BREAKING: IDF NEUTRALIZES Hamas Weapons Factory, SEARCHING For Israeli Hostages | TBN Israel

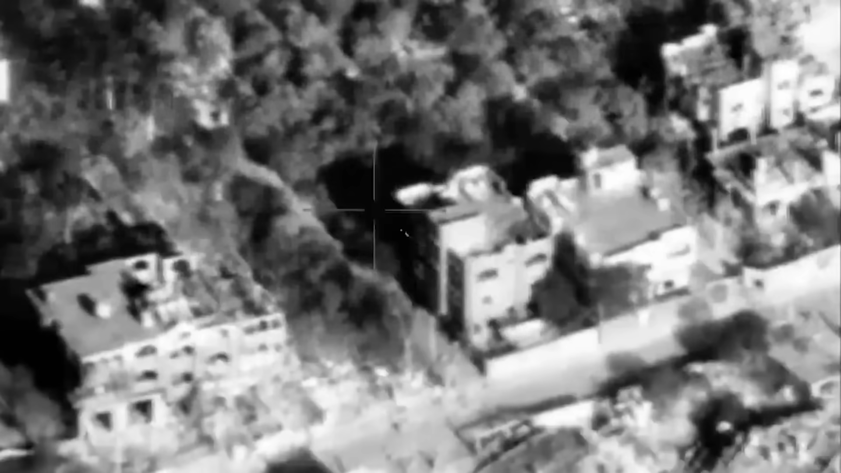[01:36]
successful
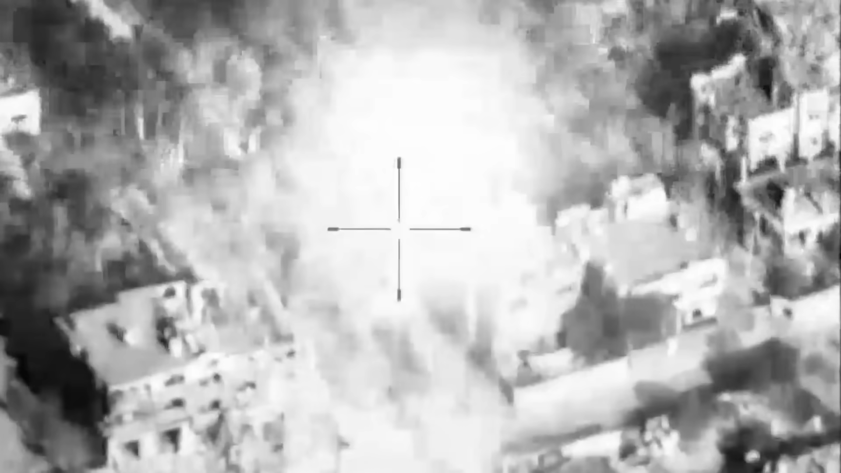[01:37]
attacks against these Hamas locations throughout the area.
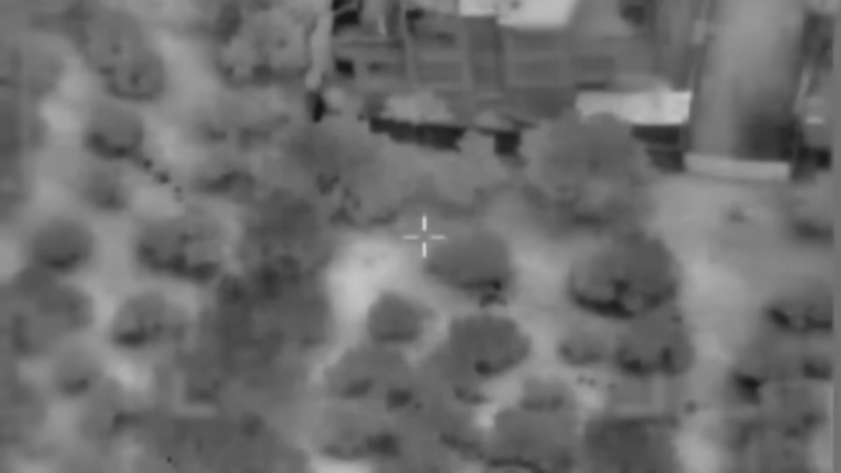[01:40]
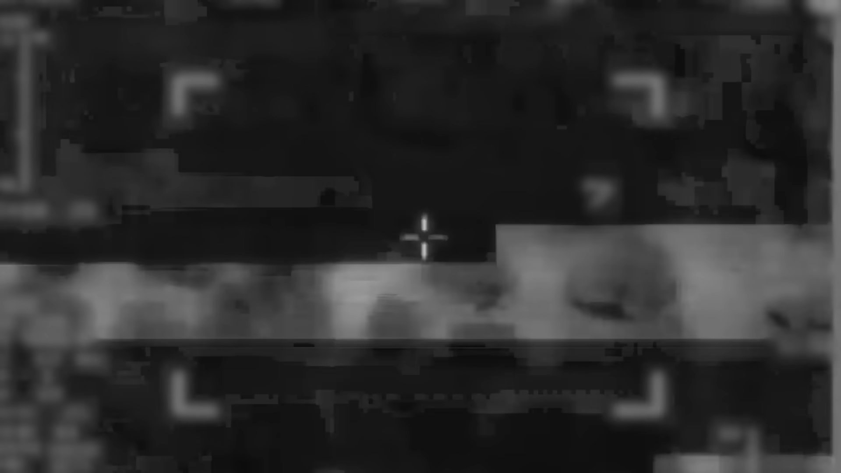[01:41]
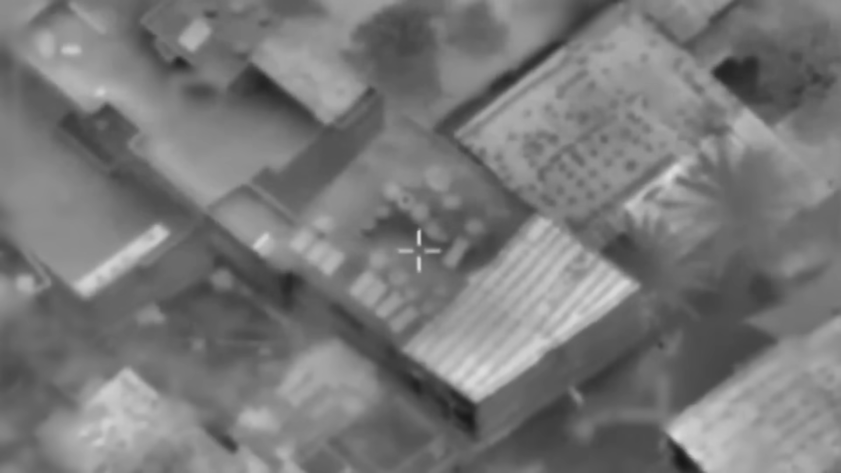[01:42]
The IDF was able to neutralize these factories
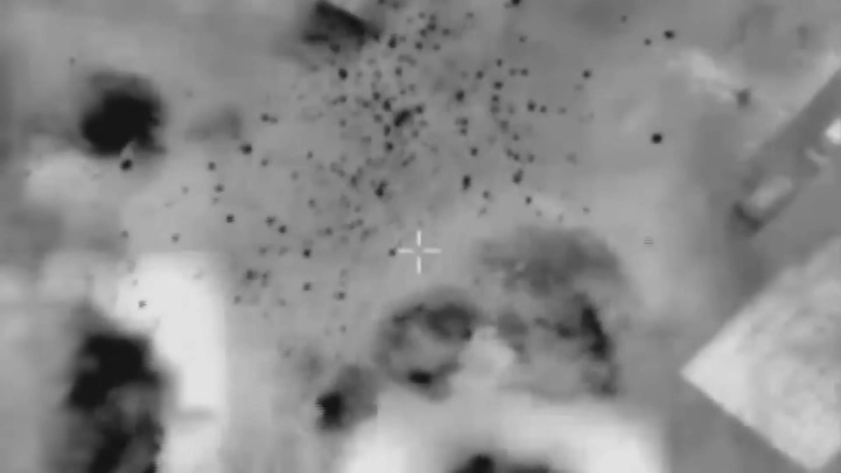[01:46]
and the terror tunnels in the surrounding proximity causing massive damage to
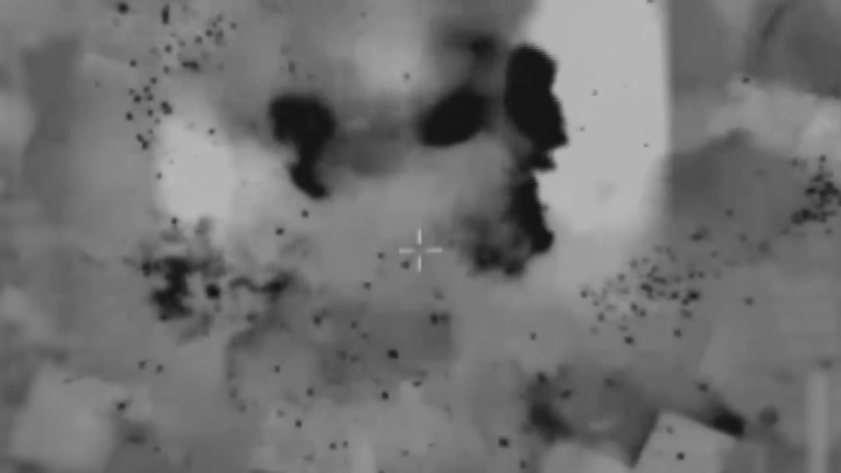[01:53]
Hamas in that area and capturing that location.
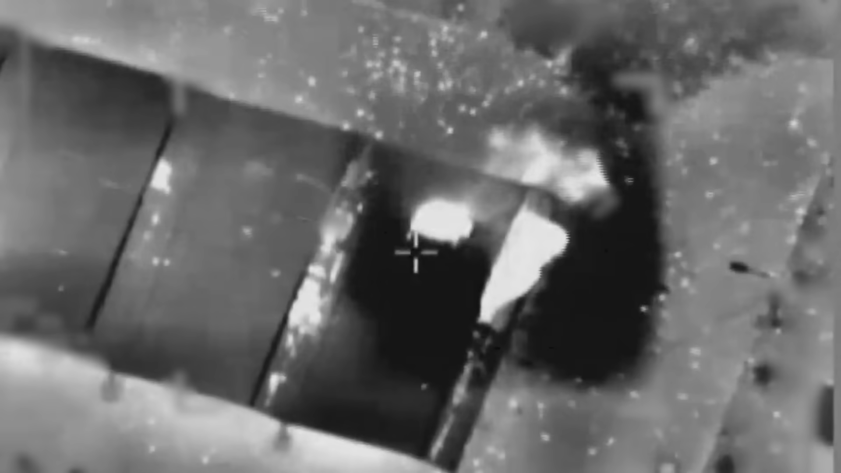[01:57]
In another area between the cities of Jabalia and Gaza City,
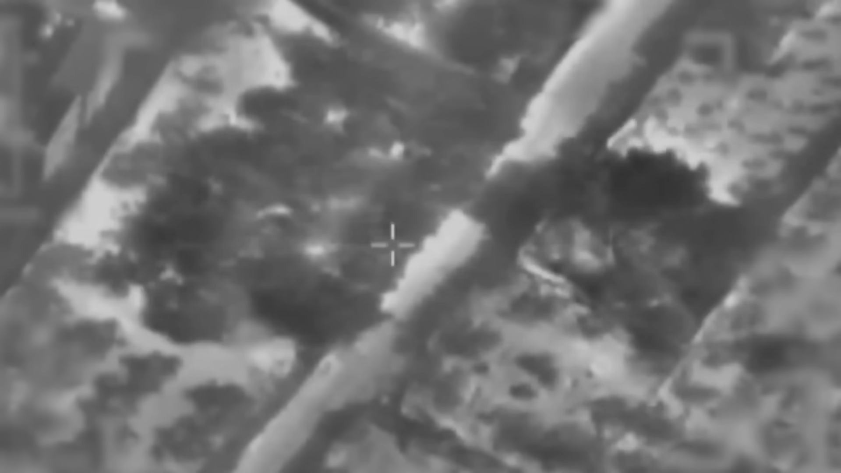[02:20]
The IDF started bombing this location
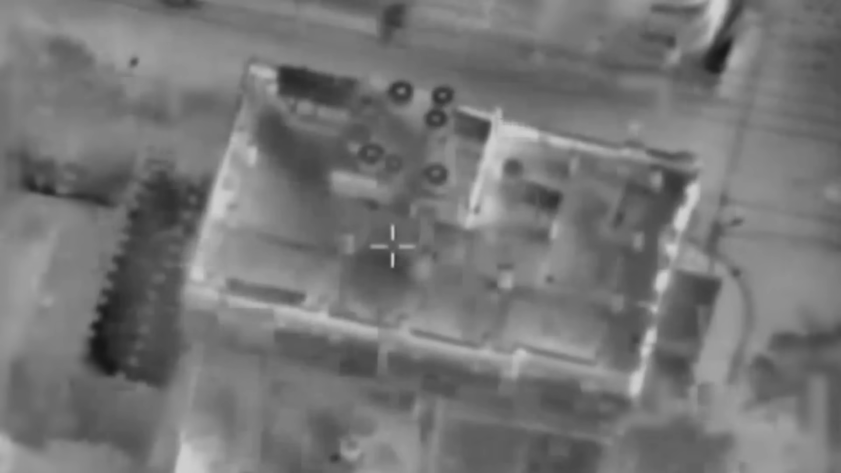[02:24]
for 30 minutes using the air force and
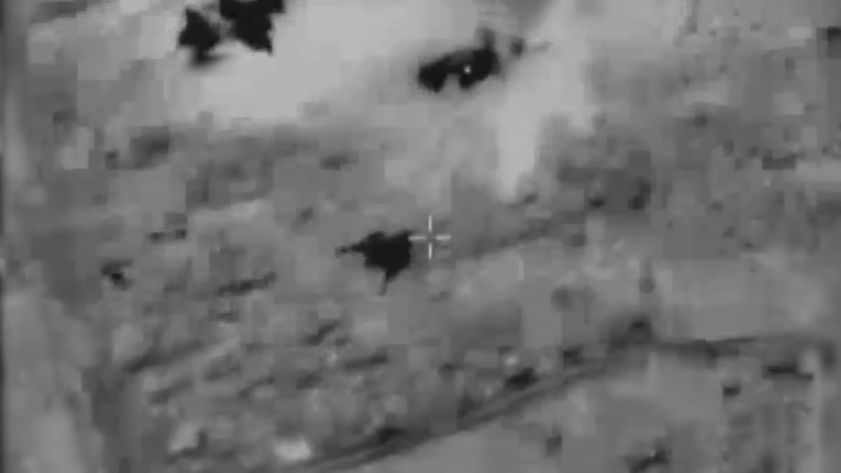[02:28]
only after an immense amount of airstrikes it called on its